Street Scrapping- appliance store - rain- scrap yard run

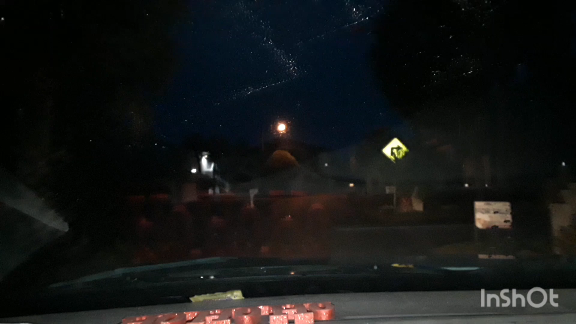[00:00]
Good morning, it's a wee bit dark, the sun is slowly coming up, the rain is finally done, I believe, I hope so, it's not so frigidly chilly out.